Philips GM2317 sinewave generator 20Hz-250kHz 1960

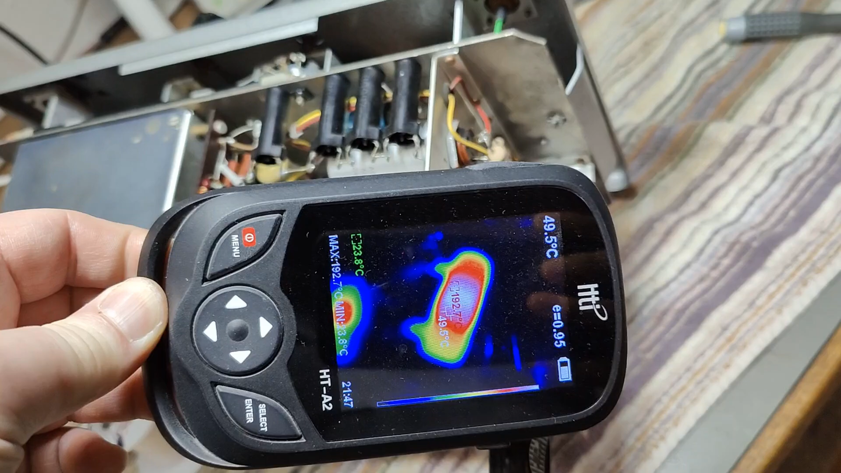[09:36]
This resistor here is 220 Celsius. That is definitely not normal.